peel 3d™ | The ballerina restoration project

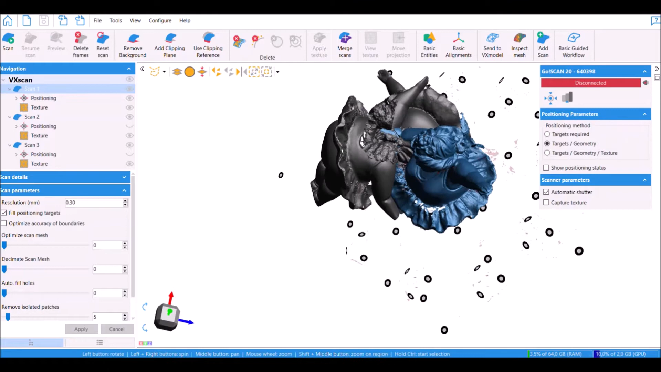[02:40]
okay so we have finally captured all three scans and now I'm going to show you how we're going to
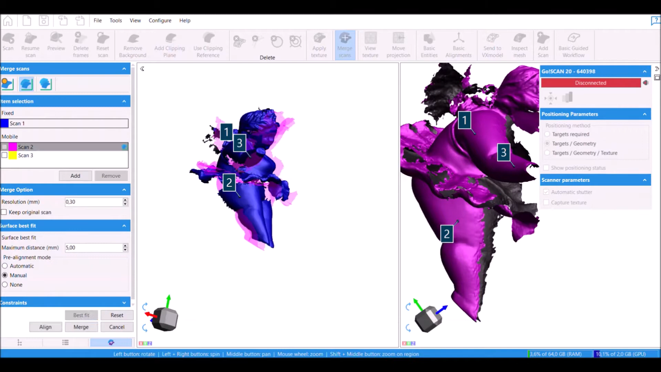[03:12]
and we're going to do the same with the second scan here